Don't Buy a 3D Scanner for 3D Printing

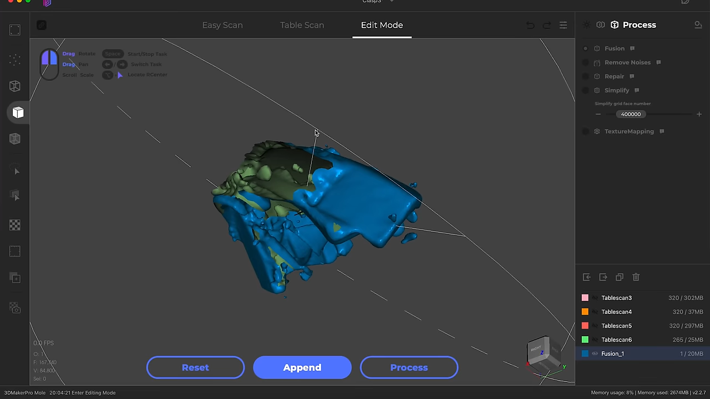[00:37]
greatest 3D scanner is good enough that it can succeed where my beginner 3D modeling failed.
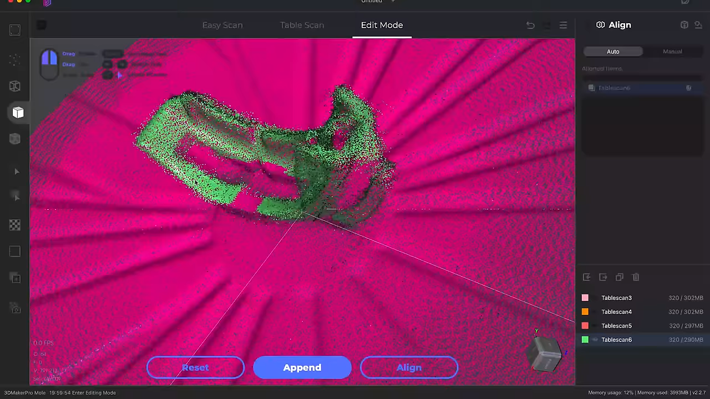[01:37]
But let's see if it can get in all those little nooks and crannies and actually scan.
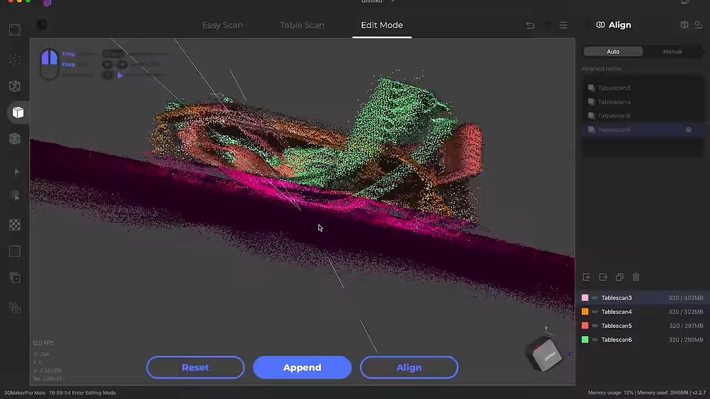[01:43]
So I'm going to go ahead and get us into this program. And I'll power up my little turntable here.
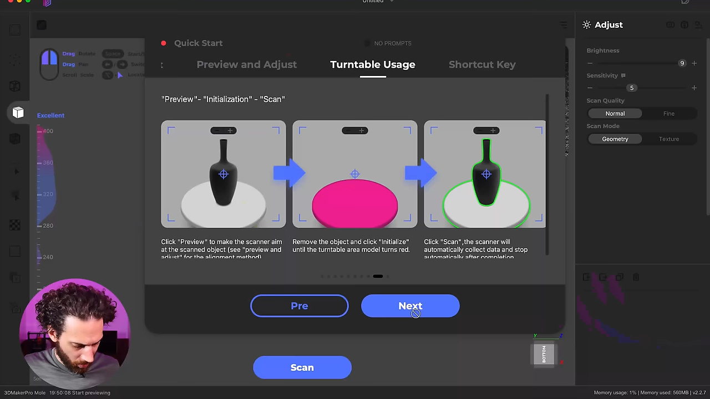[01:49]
And let's give it a try. You can see I already have sprayed this because I've tried this a couple times in less than ideal conditions.
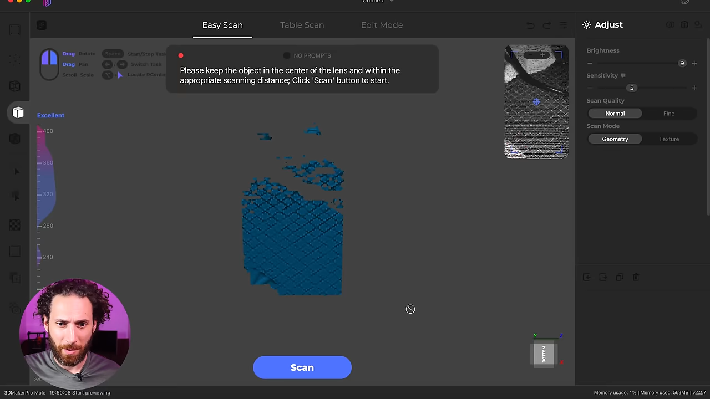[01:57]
But let's find out. First things first, we'll do table scan, preview.
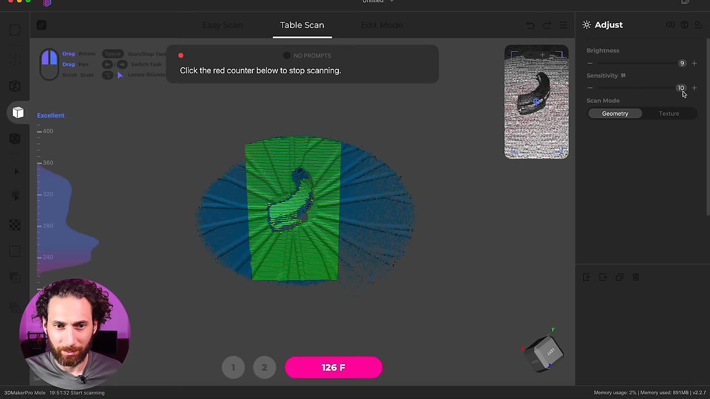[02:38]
It actually seems to be doing a really nice job. That looks pretty good.
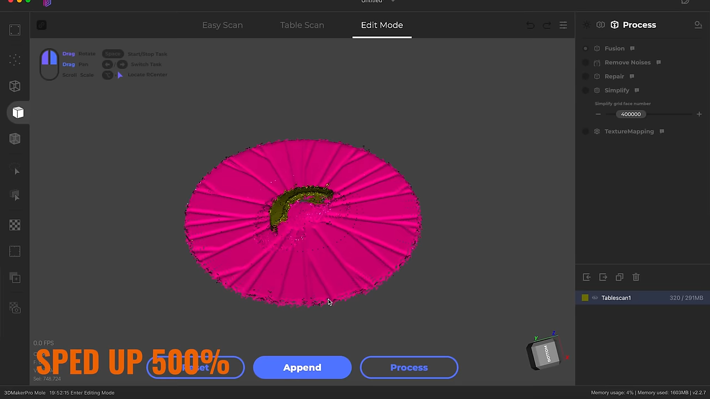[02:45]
Okay, that's our first scan done.
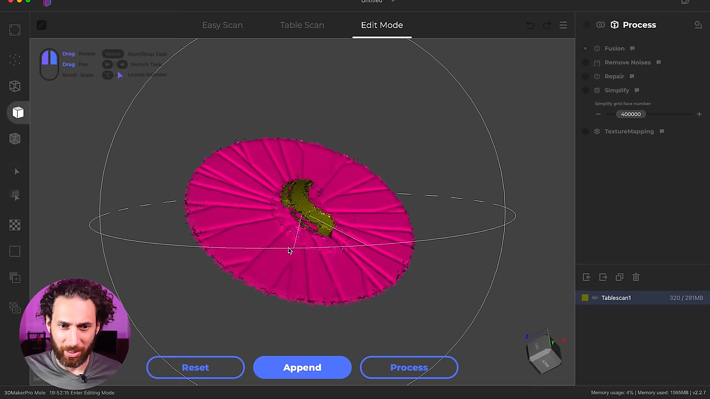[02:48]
Obviously not super impressive, but let's go ahead and try another
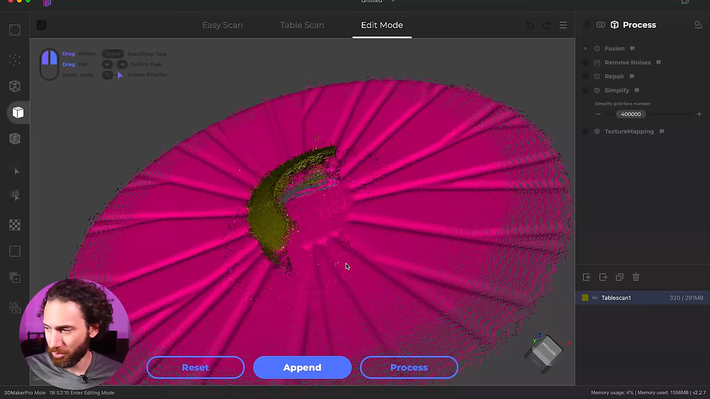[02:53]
scan from the opposite angle. And we'll just append that and scan.
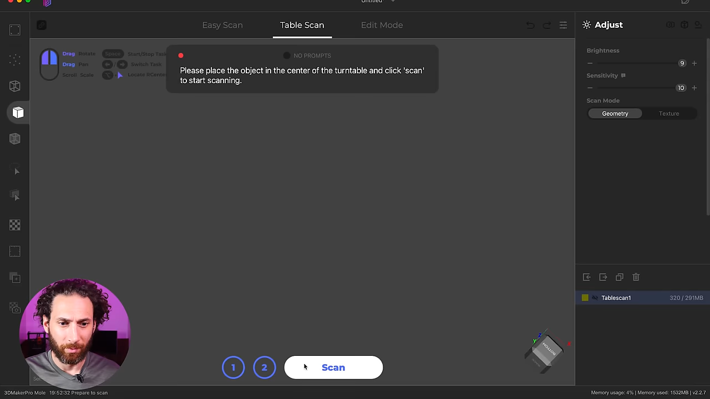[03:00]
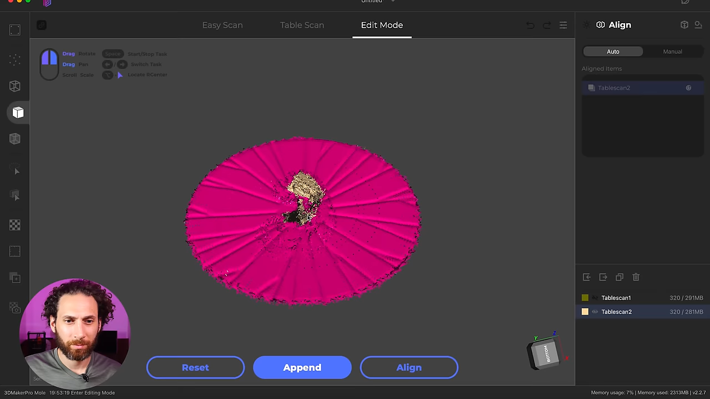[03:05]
Oh, wow. So that's a big mess.
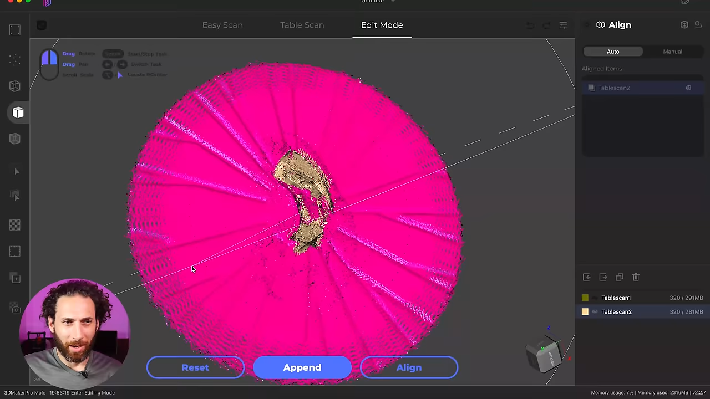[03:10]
And I know there's some way to turn on NIR, near infrared recognition or something,
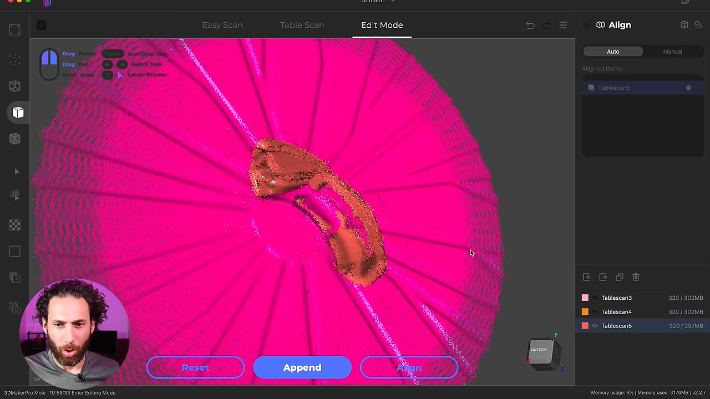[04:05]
Okay. So we now have three different scans from different angles.
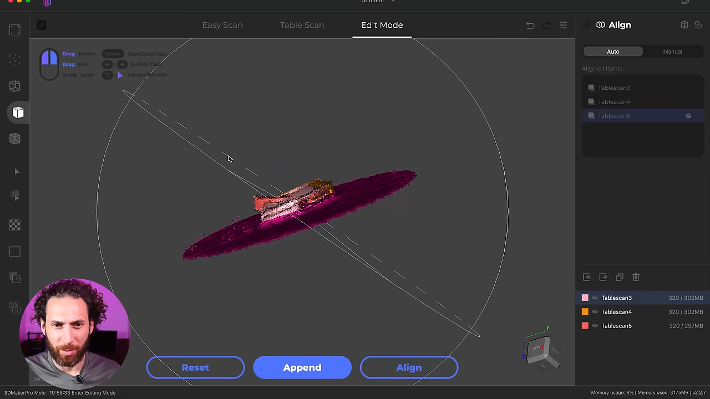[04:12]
I think I might just do one more and then we'll see what we come up with.
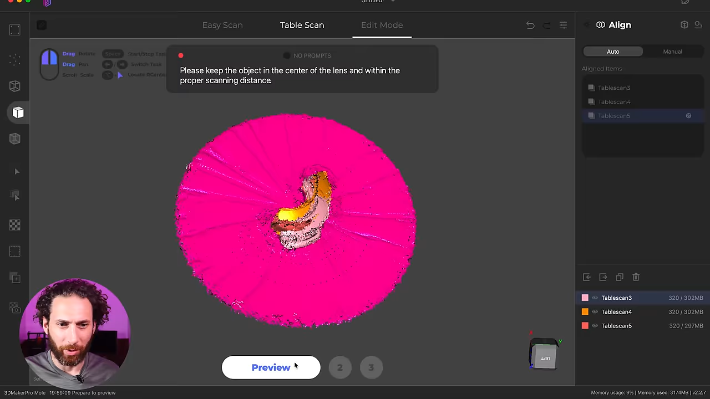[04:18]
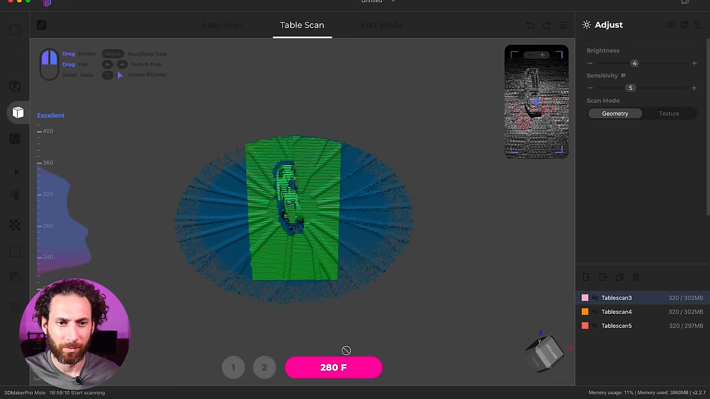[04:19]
Looking really good. I mean, it's capturing, looks like it's capturing all the details. And then when it goes to rebuild,
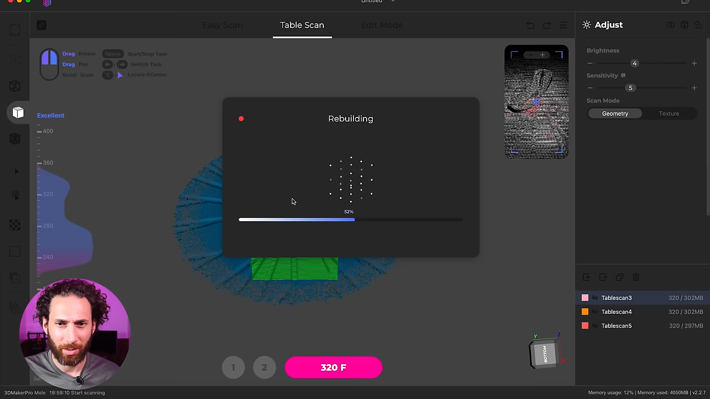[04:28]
I'm getting a lot of like noise. See what I mean?
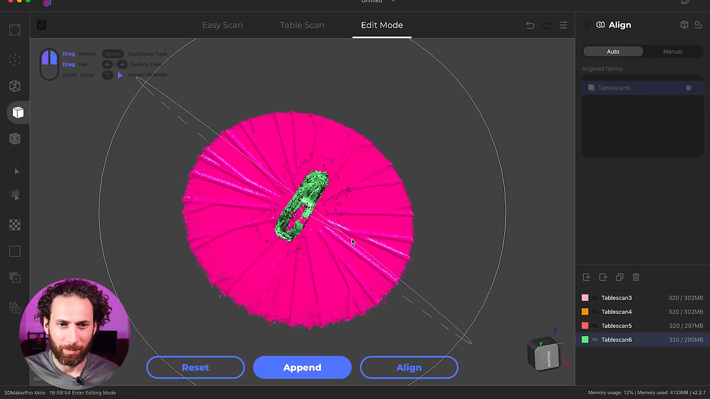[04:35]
Lots of noise.
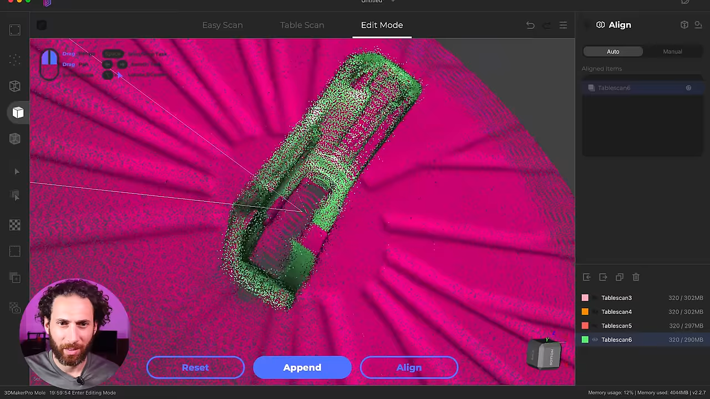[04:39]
But hey, I mean, dimensionally, it looks like it's really accurate.
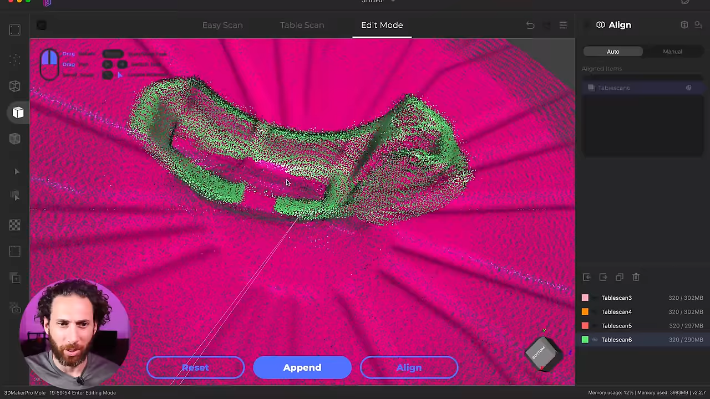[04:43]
I wonder if we take all of these, is it actually going to be able to merge them?
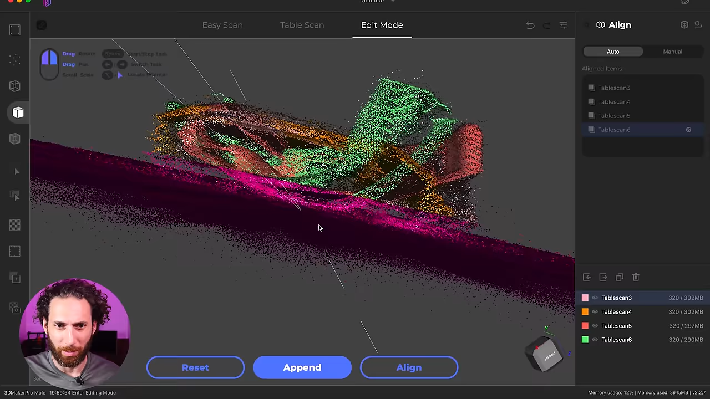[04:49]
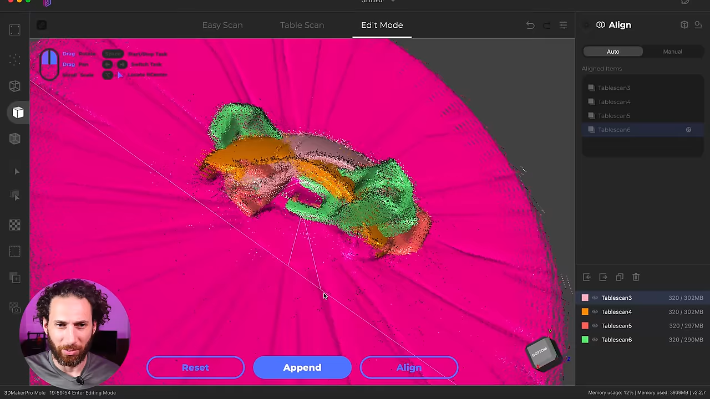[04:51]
Because my, one of my main criticisms of this software before was that it, uh, didn't merge things correctly.